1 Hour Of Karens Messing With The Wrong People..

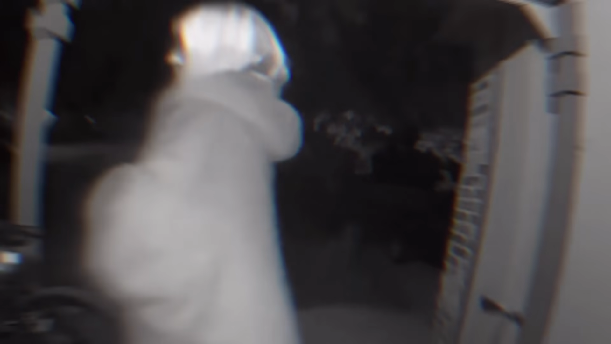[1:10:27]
Karen thought she could just stroll up to someone's porch and snatch their bicycle like it was a free giveaway. But guess what?
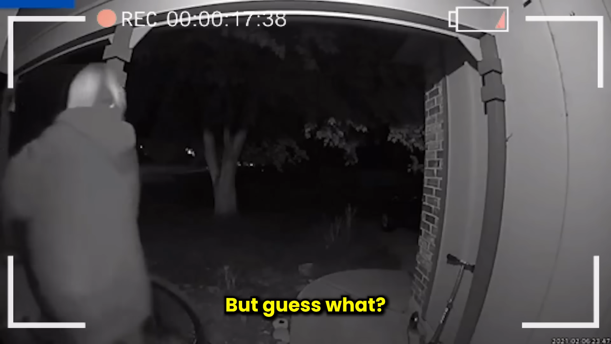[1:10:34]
Her sneaky plan failed when the owner caught her in the act.